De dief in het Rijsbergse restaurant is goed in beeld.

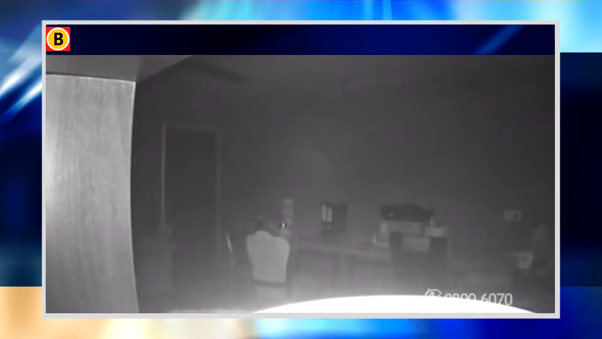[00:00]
Deze man is bezig met een inbraak in een restaurant in Rijsbergen. Hij gaat er uiteindelijk met een MacBook Pro vandoor.
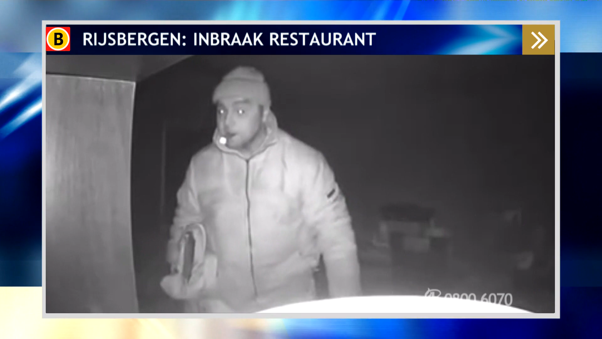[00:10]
Waar hij waarschijnlijk niet op rekent, is dat hij vandaag in heel Brabant op tv te zien is. Het is een iets wat gezette man. Hij draagt hier een mutsje en een gewatteerde jas.
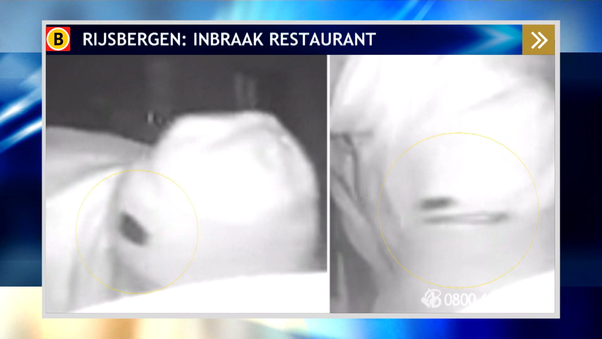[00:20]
Op de muts zit een soort embleem en op de mouw van de jas lijkt een rits te zitten met daarboven een opdruk.
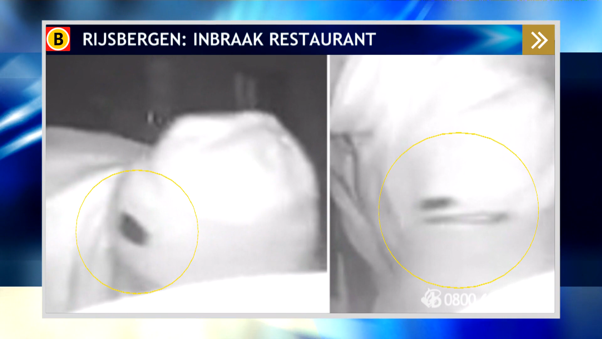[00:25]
De vraag aan u is, heeft u een vermoeden wie dit zou kunnen zijn? Laat het dan weten. De beelden kunt u ook bekijken via onze website bureaubrabant.nl